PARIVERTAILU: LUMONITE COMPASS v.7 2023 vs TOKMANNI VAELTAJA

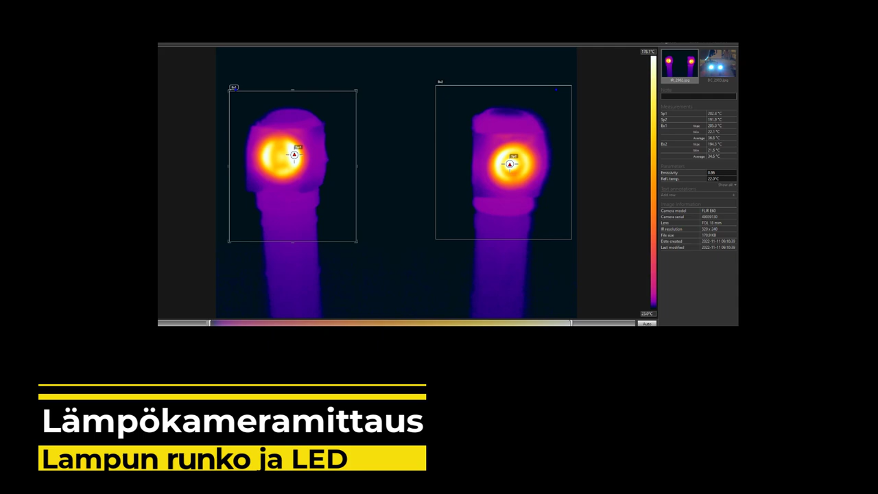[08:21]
Tässä tulee nyt lämpökameramittauksia. Eli tässä on mitattu molemmista lampuista. Ledistä ja tosta rungosta. Lumonaitin runko lämpeni 53 asteeseen mitattuna tosta ledin takaa.
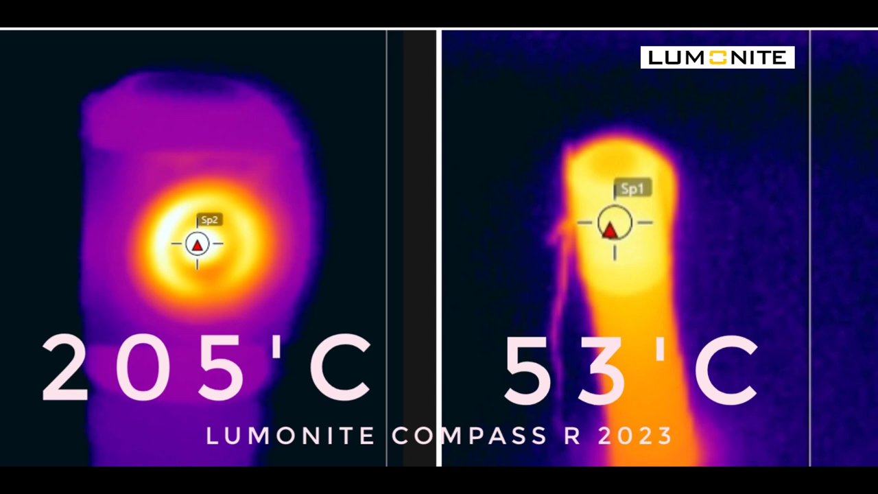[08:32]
Itse ledi, joka menee todella kuumaks, oli 205 asteinen. Sitten tässä Tokmannin lampussa vastaavat mittaukset.
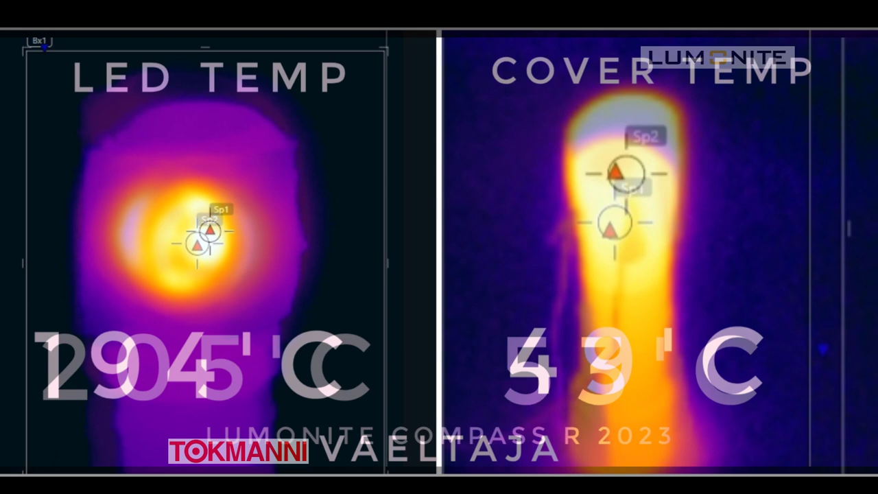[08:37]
Niin ledi oli 194 ja runko 49 astetta.
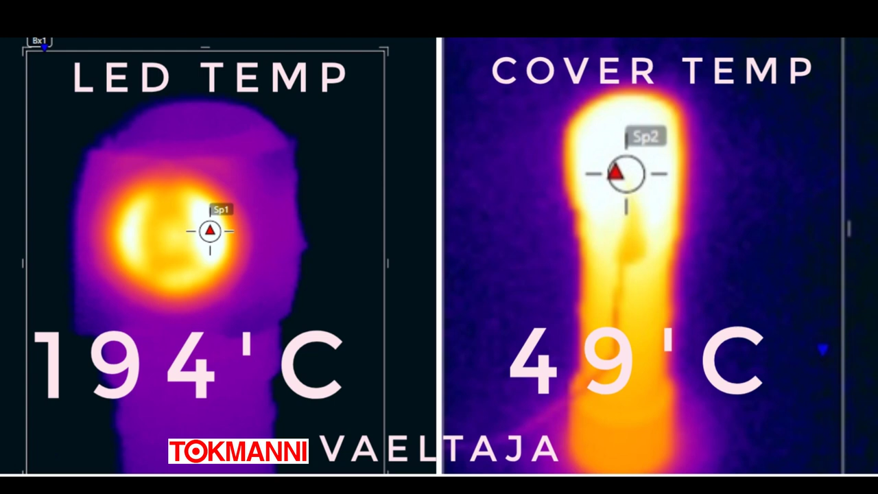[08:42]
Ja tää oli mulle pieni yllätys, koska mä oletin, että tätä Tokmannin valoa ajettais vähän kovemmalla teholla.
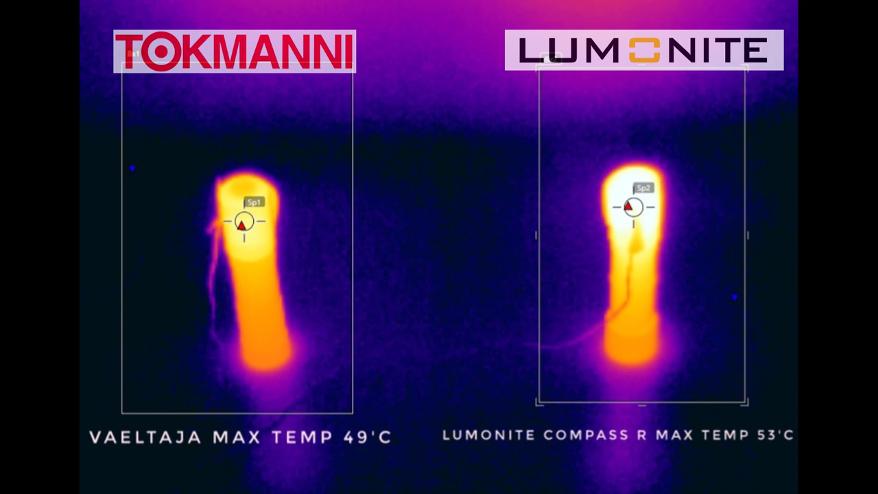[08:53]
Tässä on sitten molemmista rungoista tää lämpökamerakuva. Näiden valojen kanssa kannattaa olla tosi varovainen, ettei niitä jätä minnekään lähelle mitään palavaa.